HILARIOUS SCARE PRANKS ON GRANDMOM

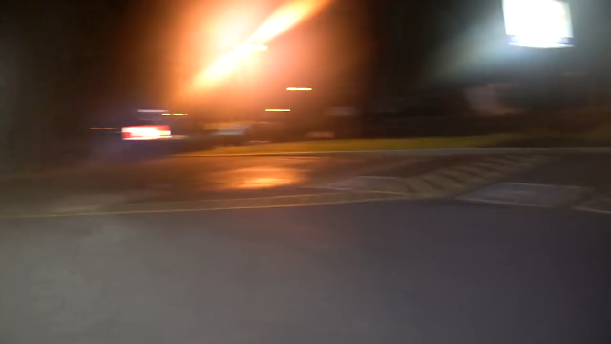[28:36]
Like, you can see no cars out here in the parking lot. Oh, fucker. It's fogging up again, dude.